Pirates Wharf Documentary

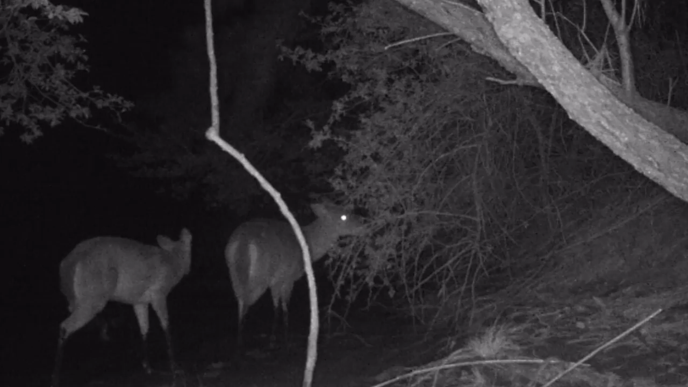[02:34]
Many birds and animal species live in the forest as well, such as deer, foxes, raccoons, and herons.